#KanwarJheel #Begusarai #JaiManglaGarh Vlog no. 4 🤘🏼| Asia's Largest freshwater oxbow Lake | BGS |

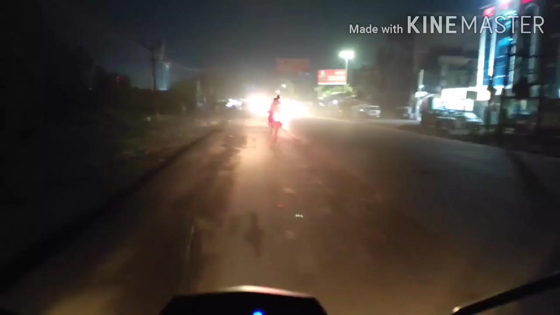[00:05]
तो फ्रेंड्स, हम लोग अपने घर से निकल गए हैं और देख सकते हैं कि पूरा अंधेरा है।
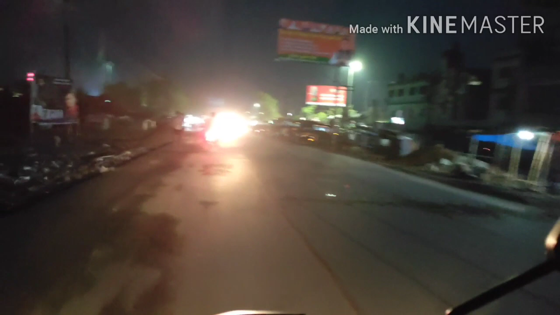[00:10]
और अभी का सीन ये है कि अभी तो वीडियो अच्छे से आएगी नहीं, इसलिए हम लोग एक चाय की दुकान पे जाएंगे। वहाँ पे हमारे कुछ और फ्रेंड्स मिलेंगे, तो वहाँ पे फ्रेंड्स मिलने के बाद,